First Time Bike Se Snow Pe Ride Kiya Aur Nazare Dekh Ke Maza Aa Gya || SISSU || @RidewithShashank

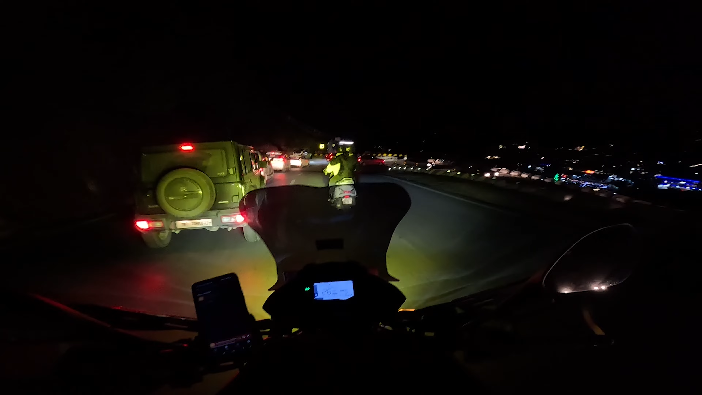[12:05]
निकालो निकालो निकालो, राइट लो, चलो चलो चलो चलो।
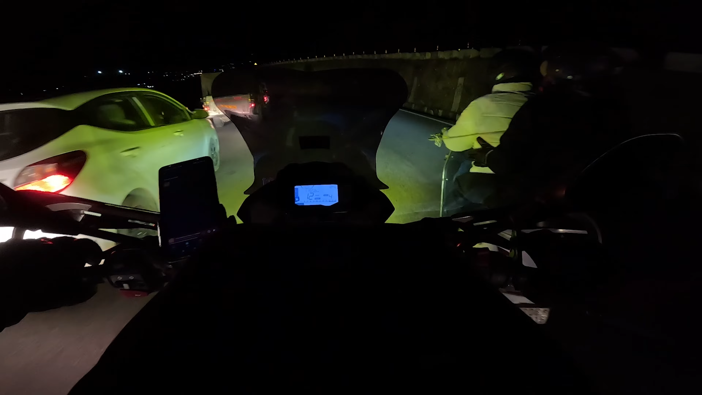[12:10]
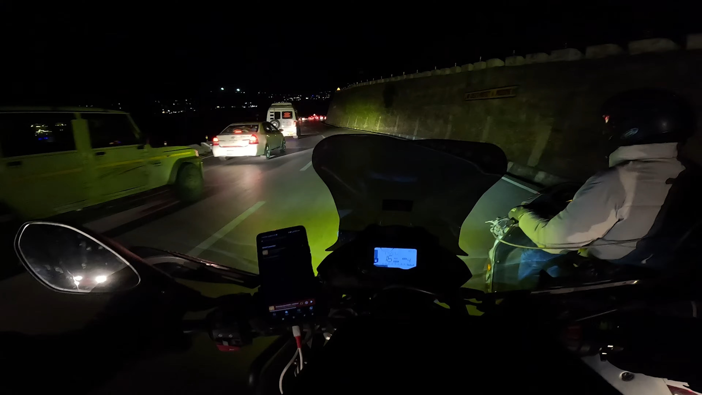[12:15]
अब इधर ही चपका के रखना, बस थोड़ी सी इधर ही रखो। आपको कहाँ तक जाना है?
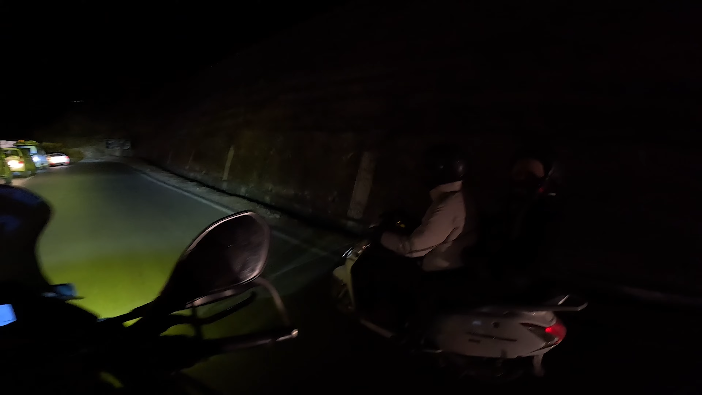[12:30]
ओल्ड मनाली तक। चलो चलो, जहां तक मैं तभी जा रहा हूं।
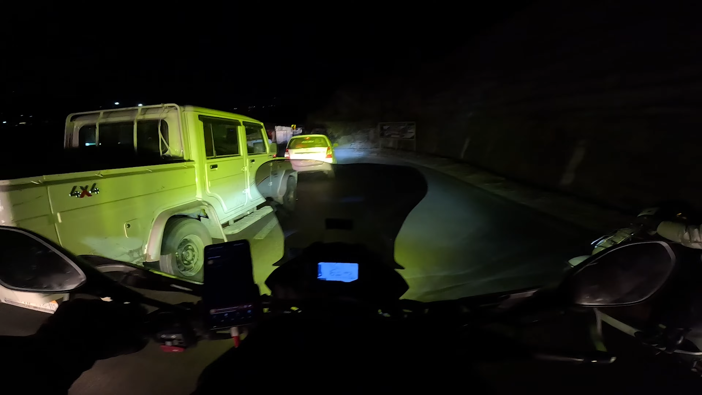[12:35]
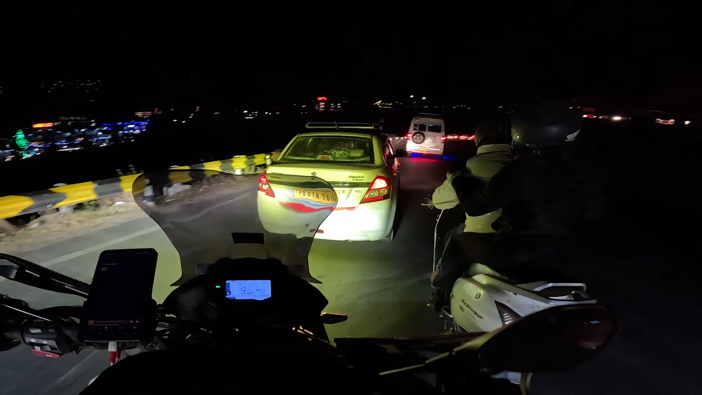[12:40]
रुके रहो, तुम इधर ले लो, इधर ही लो, अपनी लेन में चलो, उधर मत चलो।
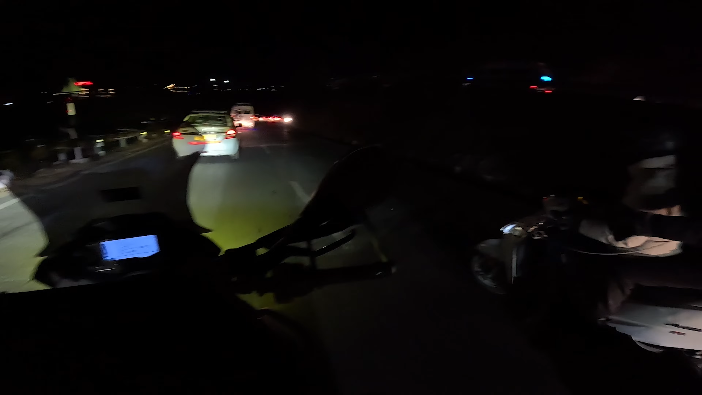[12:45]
रुको, चलो
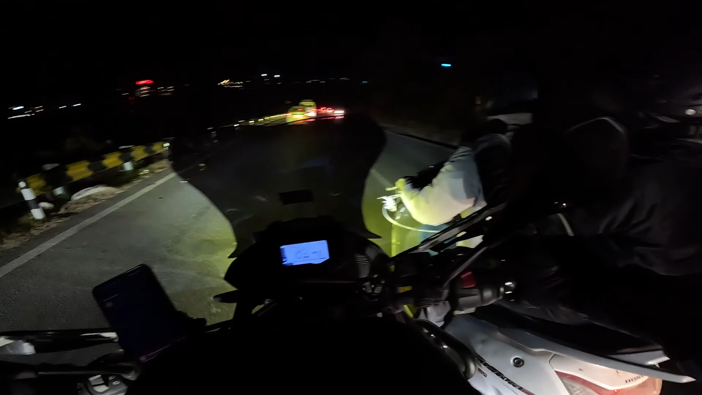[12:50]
ठीक है, अपनी लेन में ही रहो, उधर मत जाओ ज्यादा।
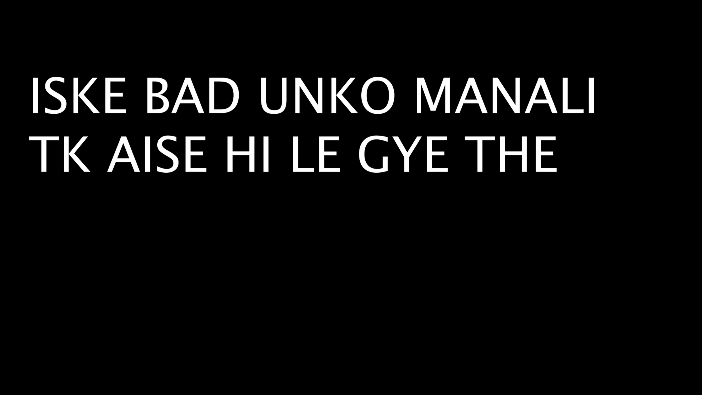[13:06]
सो गाइस पहुंच चुके हैं मनाली,
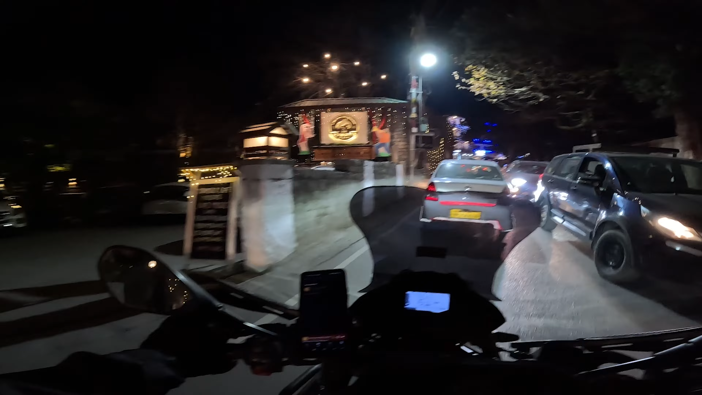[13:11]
और वापस आने में बहुत ज्यादा ट्रैफिक जाम था।